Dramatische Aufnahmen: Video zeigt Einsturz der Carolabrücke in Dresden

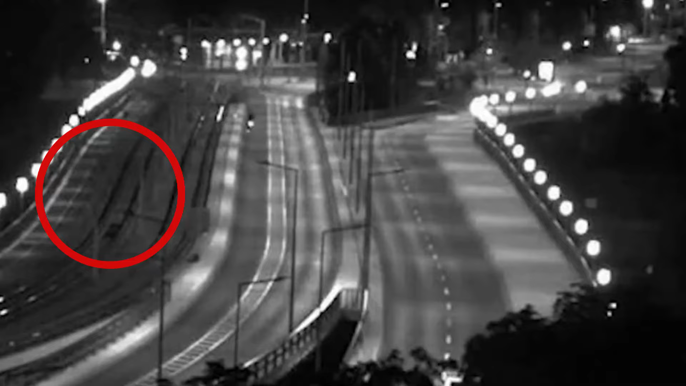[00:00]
Um 2.59 Uhr gab es in Dresden einen ohrenbetäubenden Knall, als ein Teil der Carola-Brücke einstürzte. Kurz zuvor fuhr die letzte Straßenbahn über die Brücke. Ein Video des Fraunhofer-Institutes zeigt den Moment des Einsturzes.